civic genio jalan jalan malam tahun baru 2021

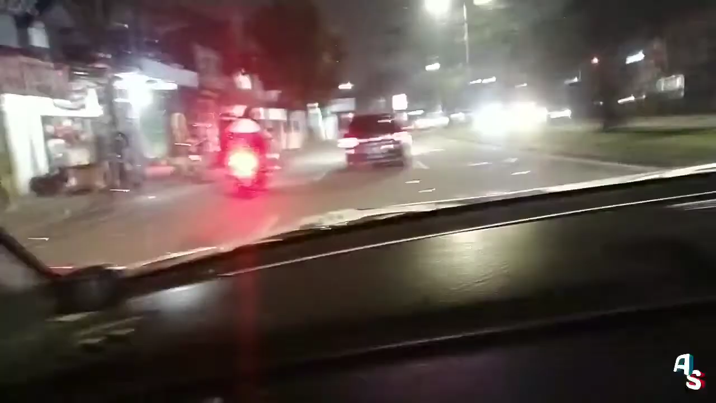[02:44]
JDM pada keluar guys, tahun baru guys. Ini Starlet tipe SGE ini. Warnanya abu-abu hitam gitu ya. Gelap.